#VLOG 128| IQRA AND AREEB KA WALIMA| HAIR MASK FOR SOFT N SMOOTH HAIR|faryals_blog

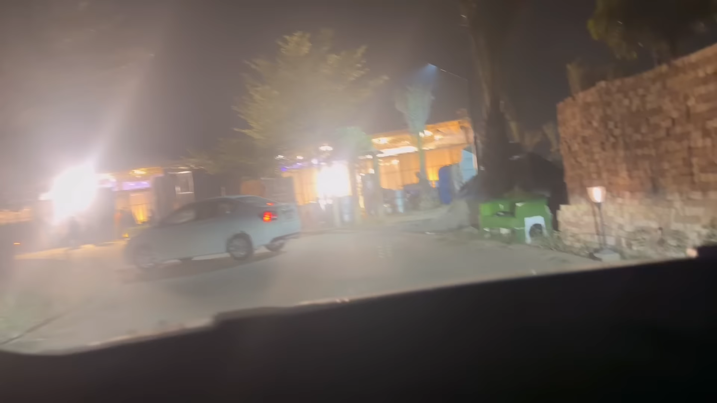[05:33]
चलिए जी, अब हम एंटर हो गए हैं यहाँ फार्म हाउस पे, अब दरवाजे के पास ही मुझे तो उतारे